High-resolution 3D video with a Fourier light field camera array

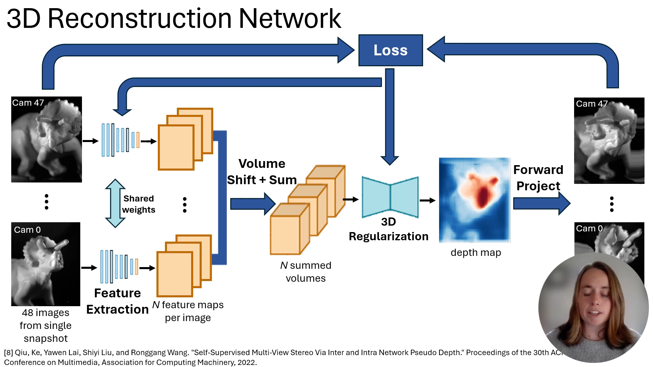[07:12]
Because the algorithm is self-supervised, we are able to perform the 3D reconstruction for new samples even without previous training data. Here are the results of running that algorithm on the images of the triceratops. While not yet perfect, we can clearly see the 3D structure of the dinosaur, which we can also display as a point cloud or any other 3D visualization.
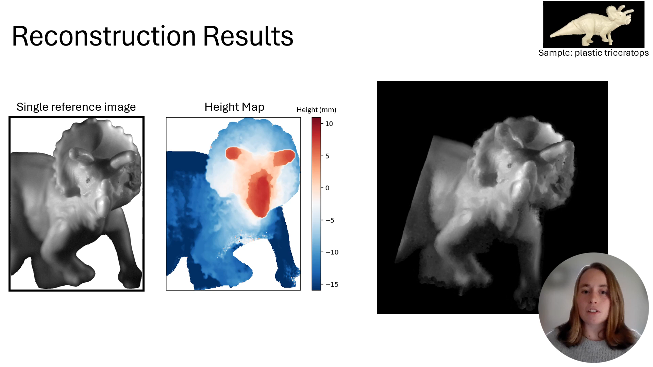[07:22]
I'll end my talk today by talking about one application for the FL cam that we're currently focused on, which is stereotoxic rodent surgery.